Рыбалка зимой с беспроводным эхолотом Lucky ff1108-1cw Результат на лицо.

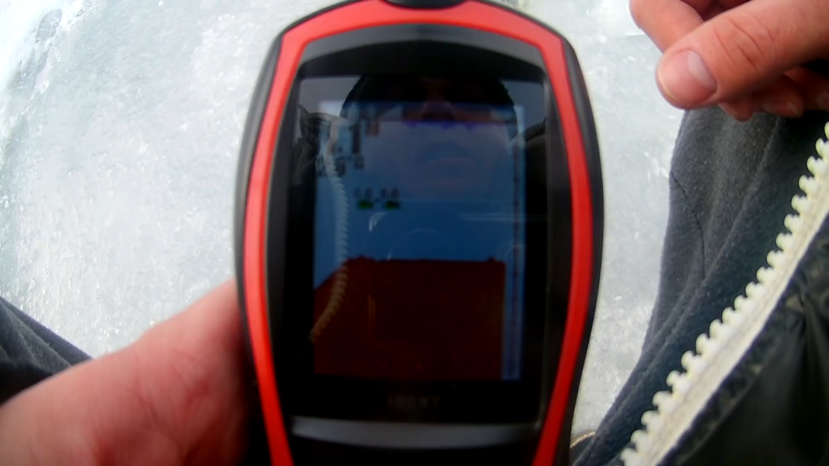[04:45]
температура воды 2 и 6 но я в это не верю на 06 на 07
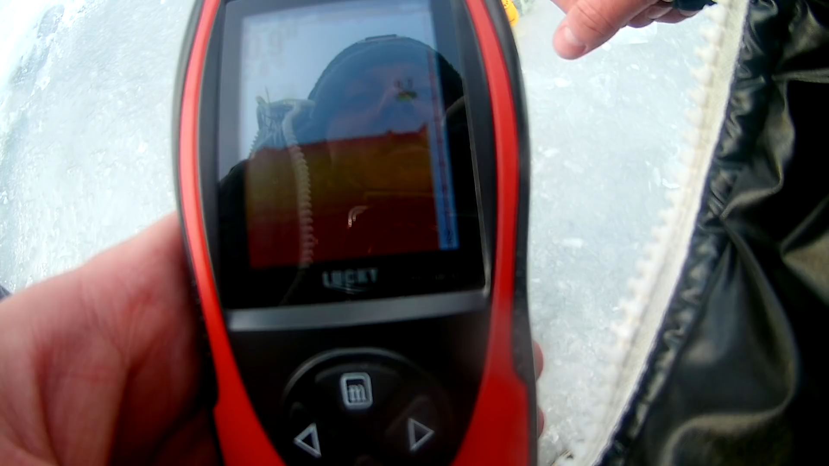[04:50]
не знаю видно вам не видно должно быть видно рыбка метр глубина
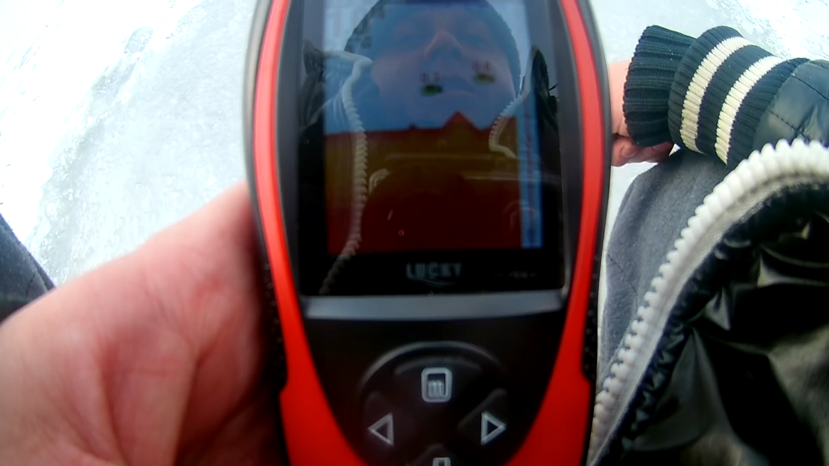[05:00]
поплавок вот стоит на месте видите 0706
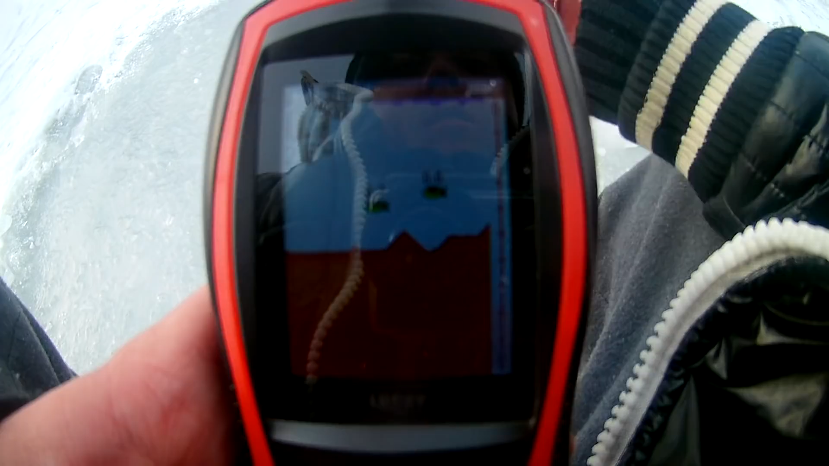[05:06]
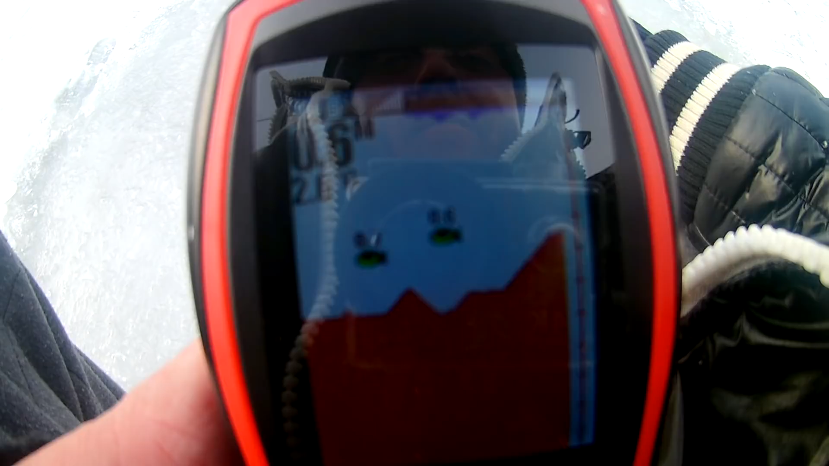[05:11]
плавают небольшой рыбки плавают небольшой рыбки рельеф дна кривой видать здесь кочки и прочее
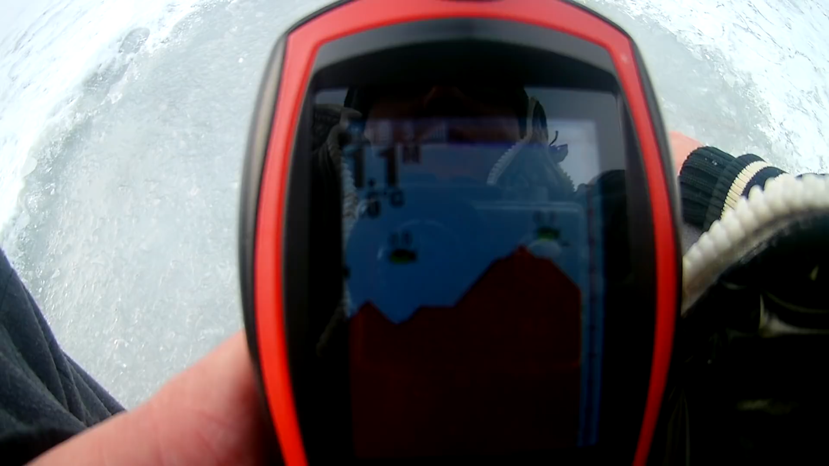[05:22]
что-то глубина прыгает мне не нравится было метр стал 11 вот на 07 почти
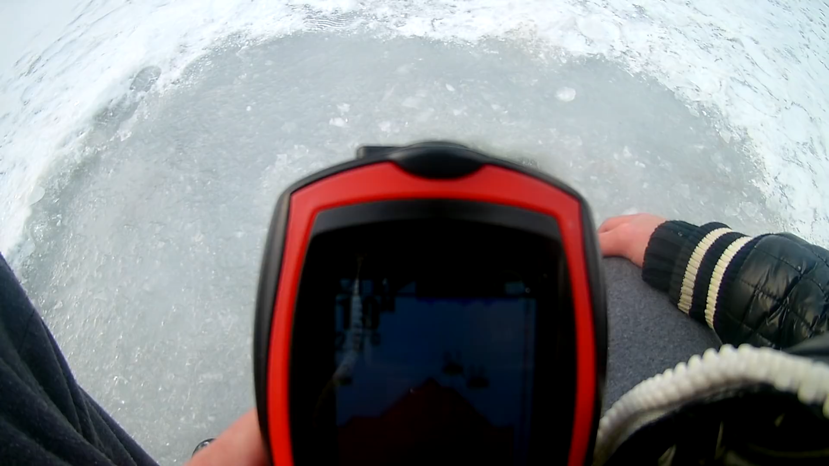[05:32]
под дном плавают рыбки вот такие вот дела ребята нет у
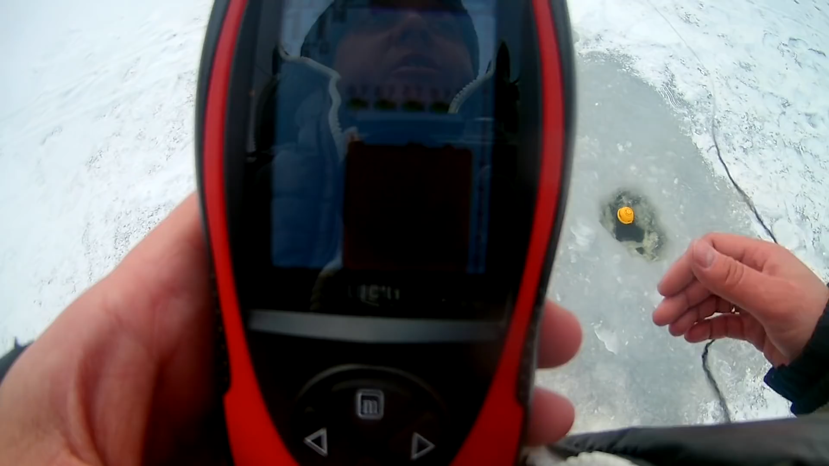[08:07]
рыбешки короче что я делаю смотрите так это пока вынимаем
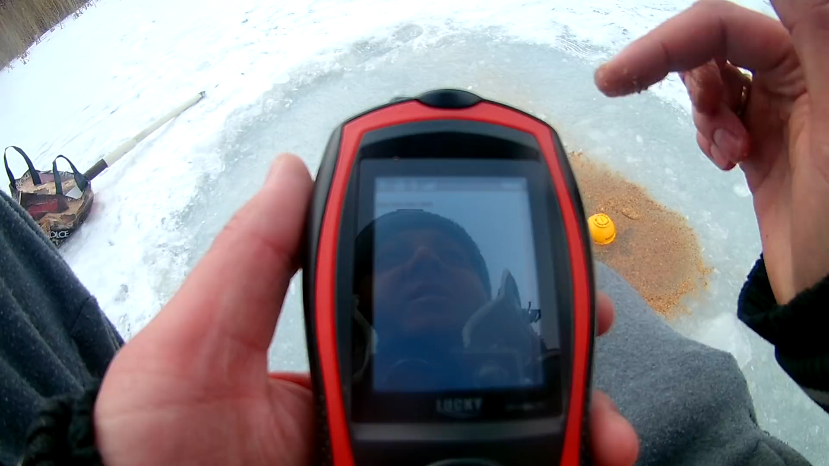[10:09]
села и батарея в самом датчике
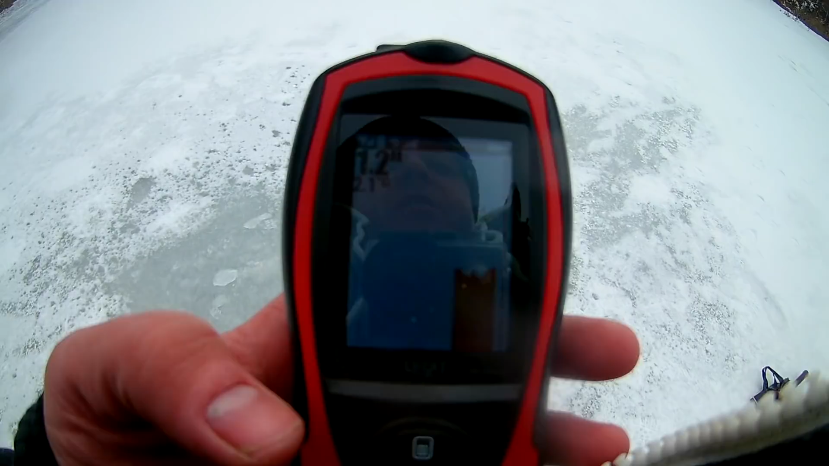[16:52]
Рыбка на Вот 1,1 1,2 Да ребята Так и есть Я посмотрел Ну реально Я одно вижу
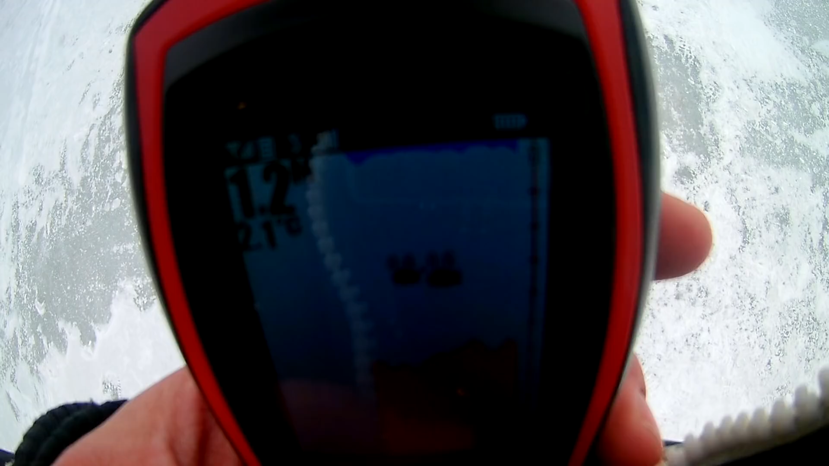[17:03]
Вот Метр глубины
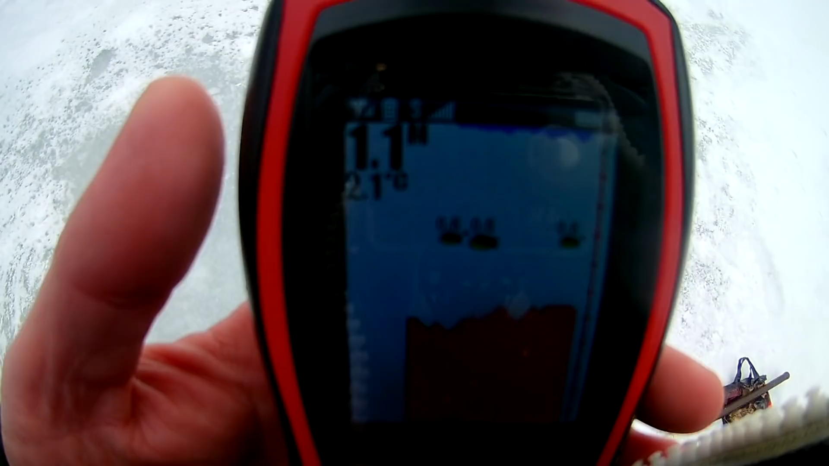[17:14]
Показывает рыбку Ну блин Здесь столько воды Мог бы я конечно
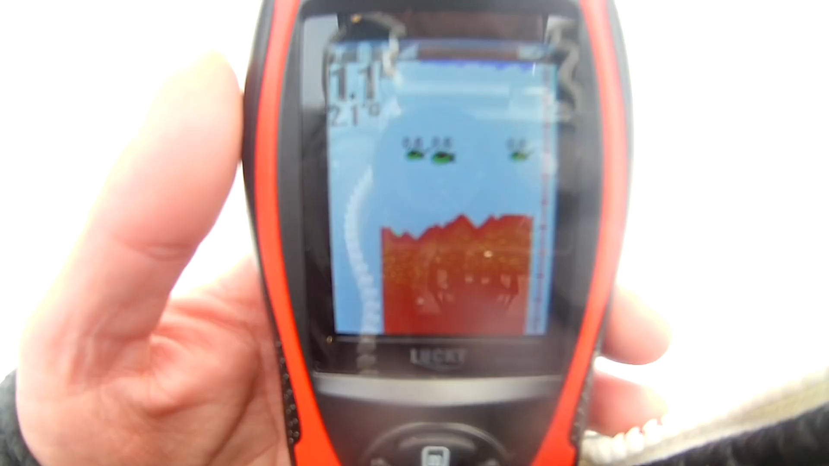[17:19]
Туда Нос оттыкнуть И посмотреть на самом деле
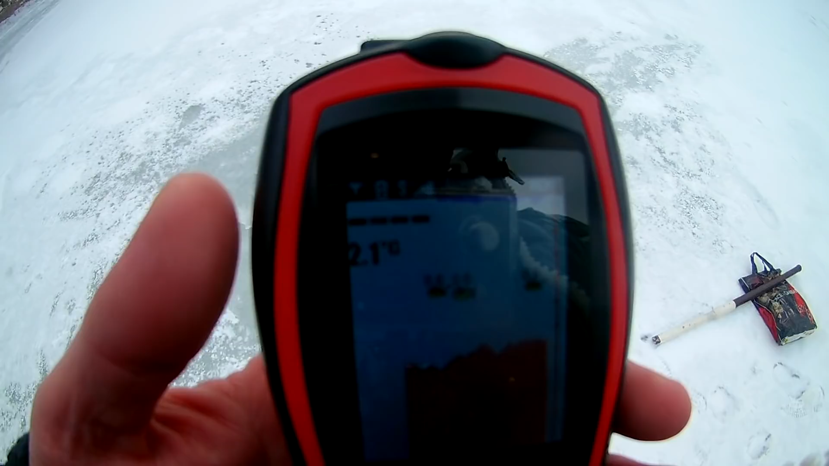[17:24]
Плавает она там или нет Но делать я этого не буду Так как я в обычных Спортивных штанах И домой ехать В деревянных Мне
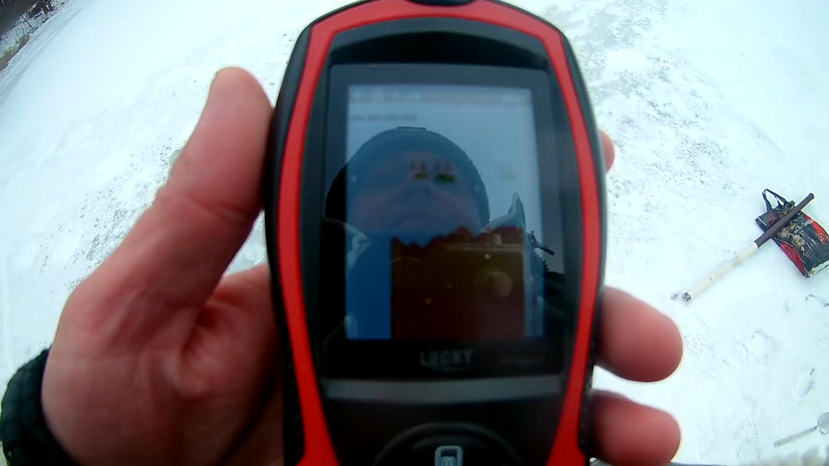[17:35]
не хочется Но пропадает связь с датчиком Смотрите на морозе Все Пропала связь Нет связи с датчиком